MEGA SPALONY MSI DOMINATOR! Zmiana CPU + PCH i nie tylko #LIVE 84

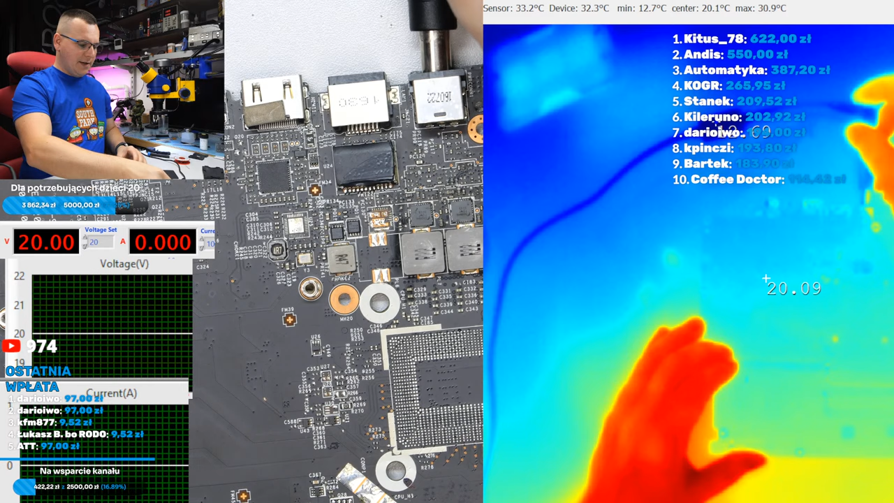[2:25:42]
On screen: spot 20.1°C, max 30.9°C, min 12.7°C
Czyli walnie, nie walnie. 14, 10. Zobaczcie, stoi na 10 mA. 2. No OK, dobra. Włącznik, poczekajcie, odłączmy to. Tutaj powoli, powoli. I teraz
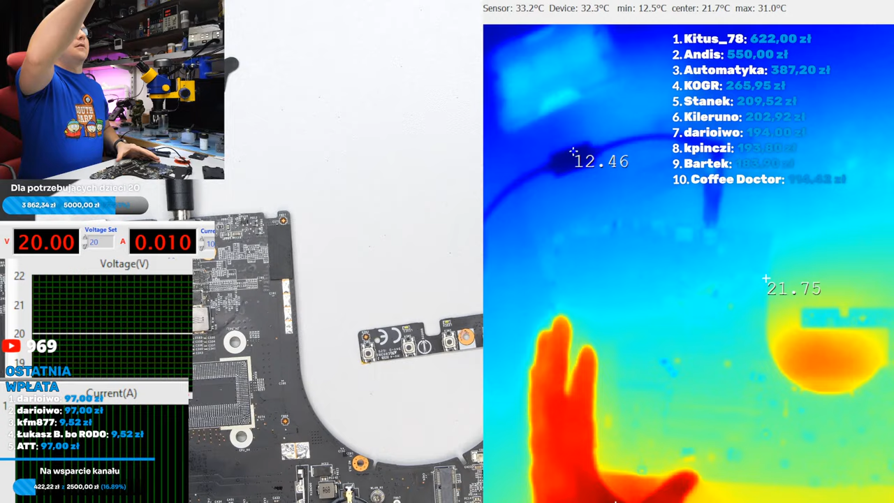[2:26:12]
On screen: spot 21.7°C, max 31.0°C, min 12.5°C
włącznik powinien się już zapalać, jeżeli jest PCH wlutowana. Na sekundę, dwie, tak strzelam. Próbujemy włączyć. I patrzcie, zapala się włącznik i płyta pobiera 105
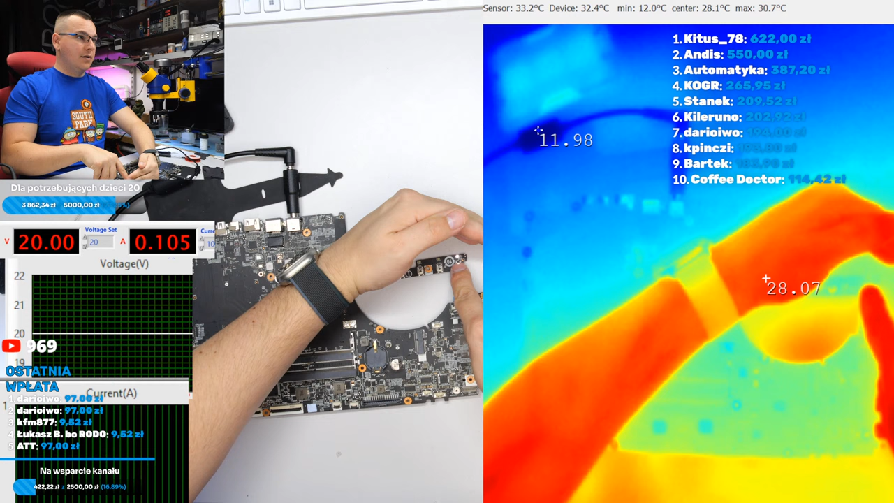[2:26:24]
On screen: max 30.7°C, min 12.0°C
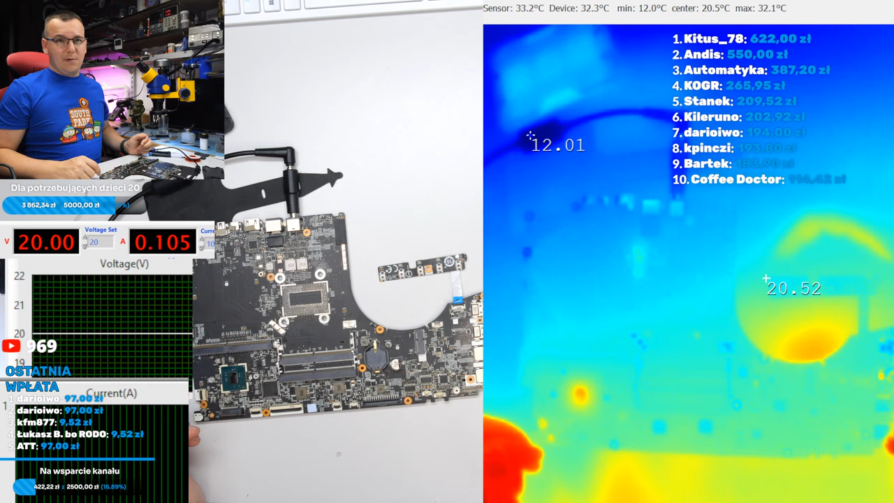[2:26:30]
On screen: max 32.1°C, min 12.0°C
mA. I widać, że PCH delikatnie się nagrzewa. spoko. GPU nie startuje, bo GPU nie ma. GPU siedzi w tej, powinien siedzieć w tym slocie. A to jest płytka z GTX-em 1070. No dobra. No i teraz, słuchajcie.